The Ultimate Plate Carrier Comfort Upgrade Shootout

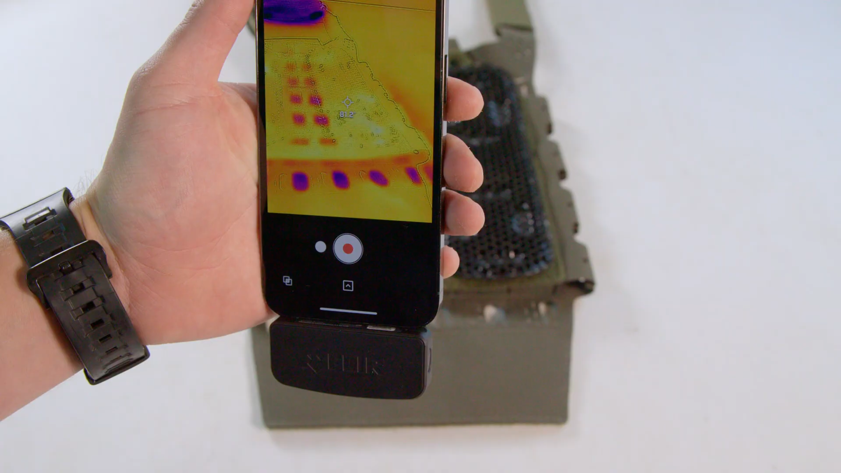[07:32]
For all of the super nerds out there that want to know the experimental design for our thermal transmittance testing? Here it is. Take a FLIR camera surface reading of the body facing side of the plate bag at room temperature.
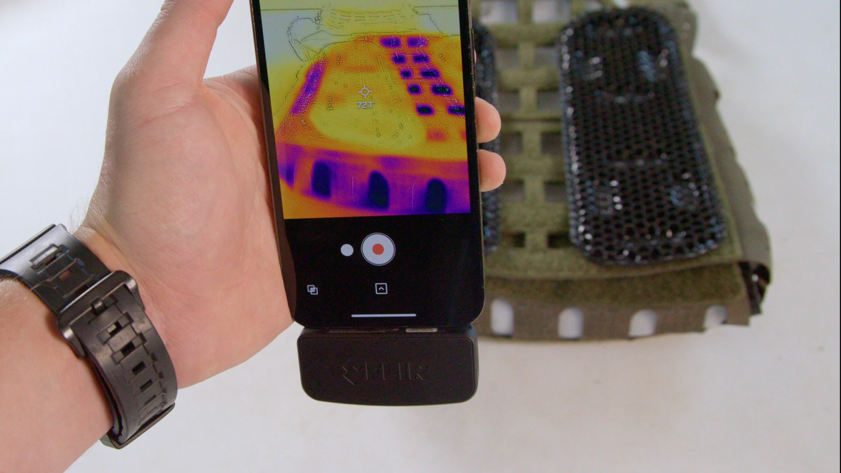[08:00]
Finally, take a new FLIR surface temperature reading. All results from our thermal transmittance testing will be displayed in degrees Fahrenheit. The Cry Precision AVS pads recorded a baseline surface temperature of 80
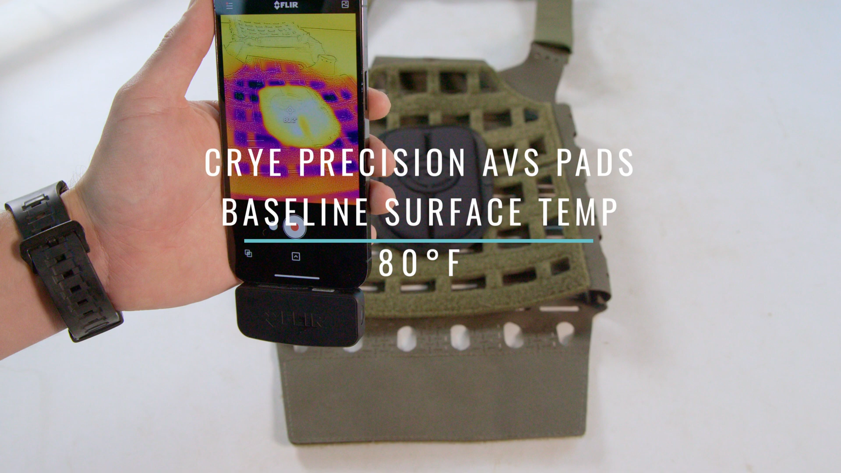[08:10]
degrees and an ice plate inside temperature of 75 degrees, resulting in a thermal shift of 5 degrees.
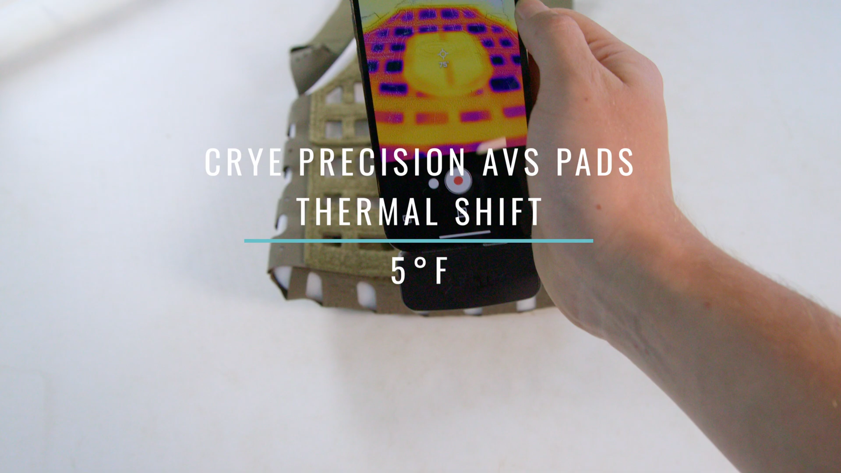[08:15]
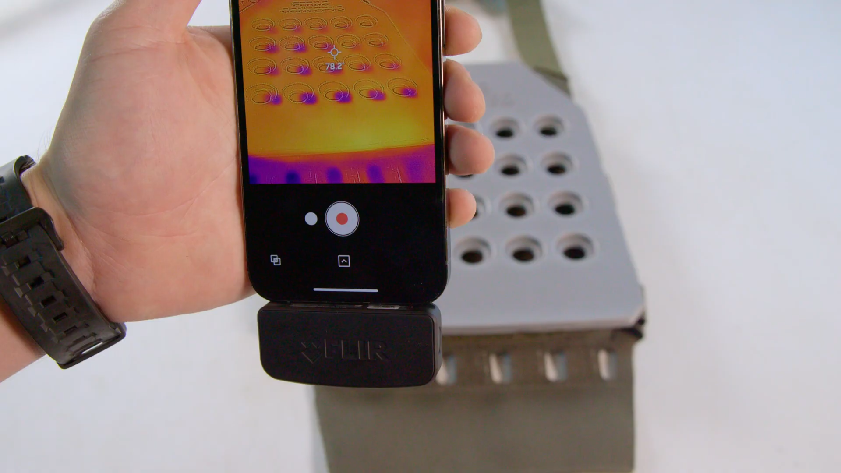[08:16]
The Ferro Concepts Comfort pads recorded a baseline surface temperature of
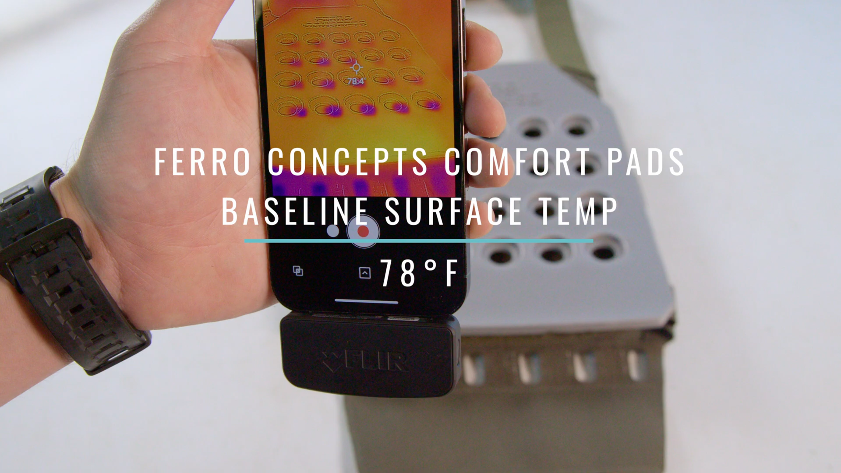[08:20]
78 degrees and an ice plate inside temperature of 73 degrees, yielding a thermal shift of 5 degrees. The Core Performance Ice Vents pontoons recorded a baseline surface temperature of 80 degrees and an ice plate inside temperature of 72 degrees, yielding a thermal shift of 8 degrees.
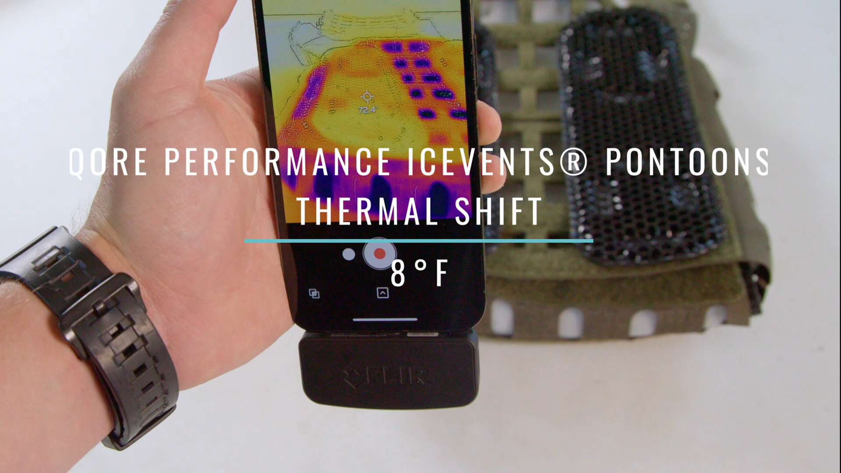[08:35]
The Shaw Concepts Arc V2 pads recorded a baseline surface
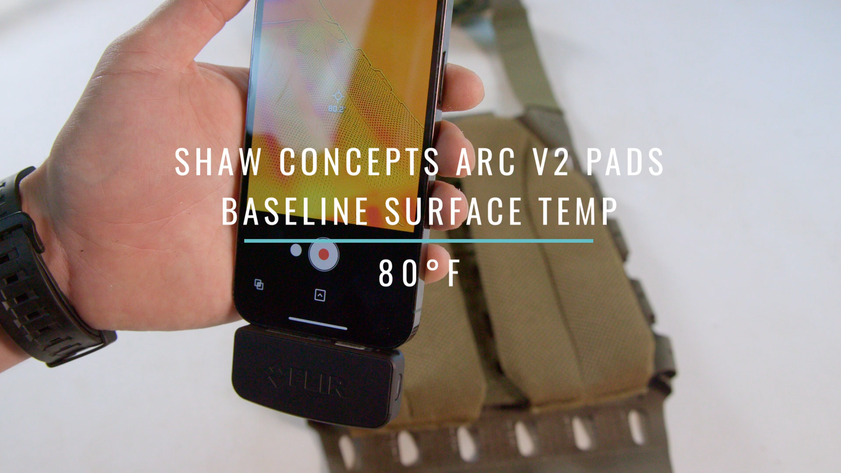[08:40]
temperature of 80 degrees and an ice plate inside temperature of 78 degrees, resulting in a thermal shift of 2 degrees.
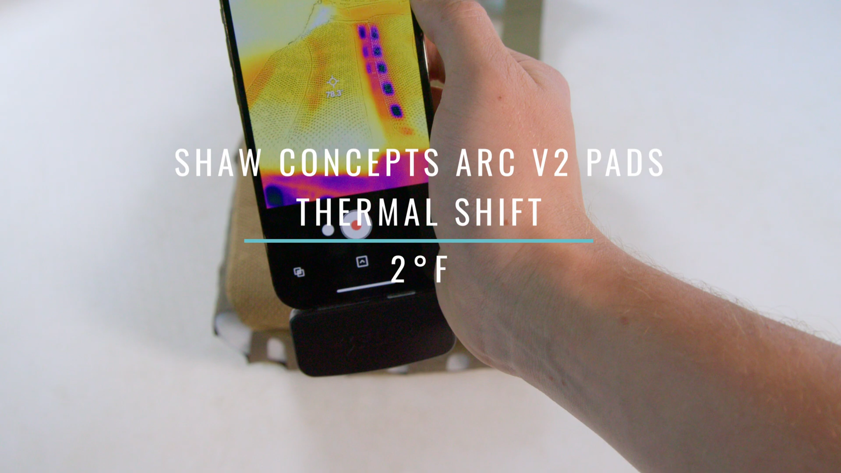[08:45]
The Shaw Concepts Stratus Fit pads recorded a baseline surface
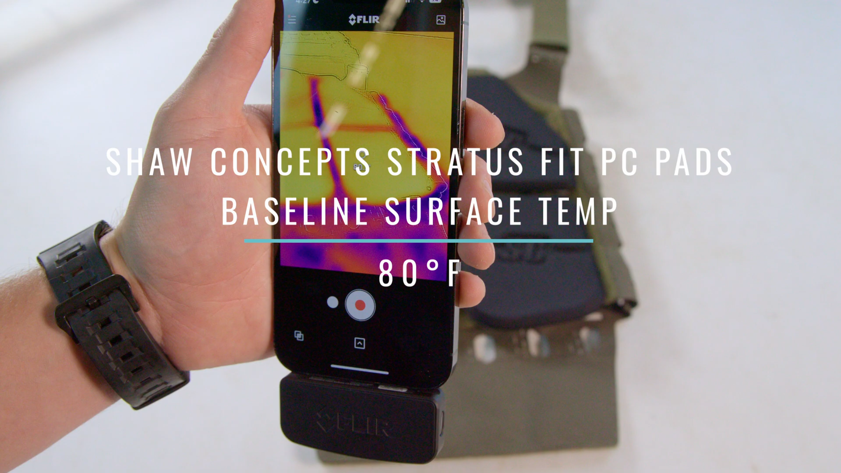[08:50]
temperature of 80 degrees and an ice plate inside temperature of 76 degrees,
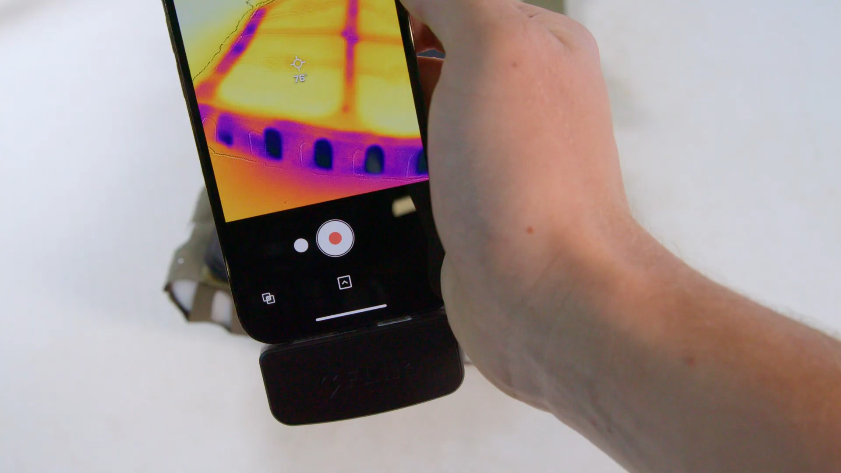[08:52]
which gives us a thermal shift of 4 degrees.
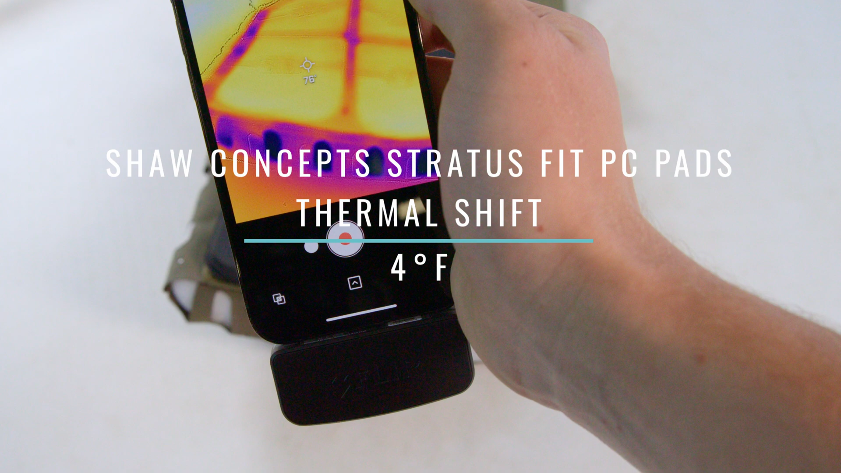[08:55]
The SKD Tactical Pontoons recorded a baseline surface
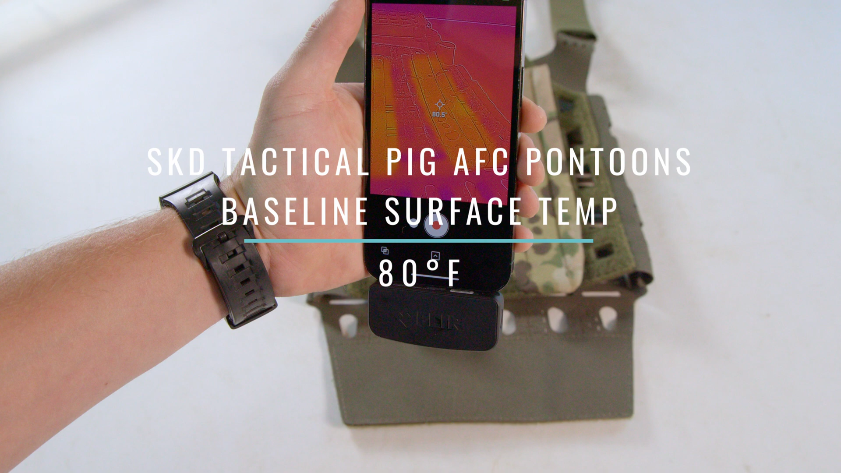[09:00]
temperature of 80 degrees and an ice plate inside temperature of 75 degrees, which results in a thermal shift of 5 degrees.
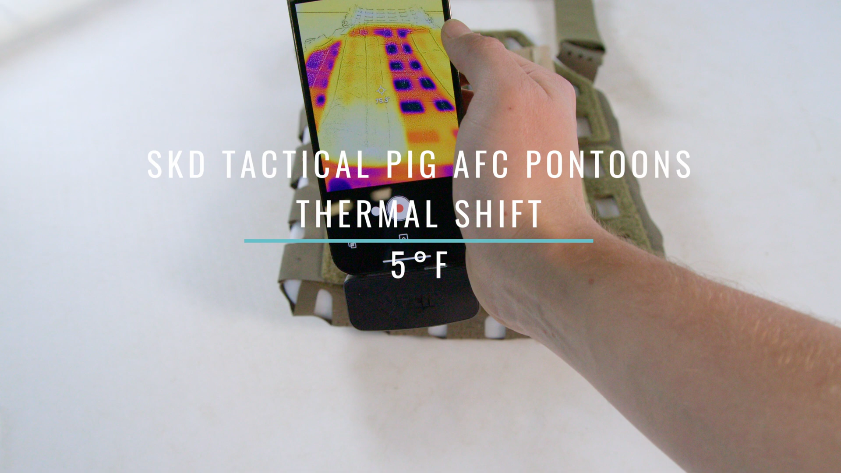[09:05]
Finally,
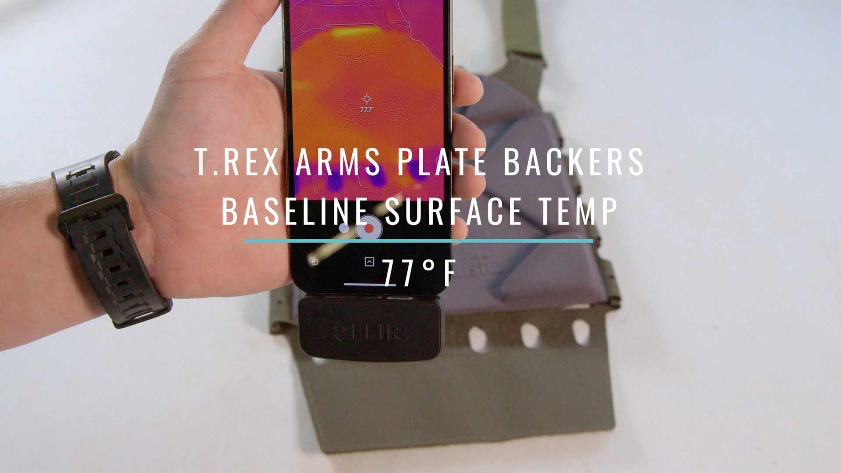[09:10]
the T-Rex Plate Backer recorded a baseline surface temperature of 77 degrees and an ice plate inside temperature of 75 degrees, which yields a thermal shift of 2 degrees.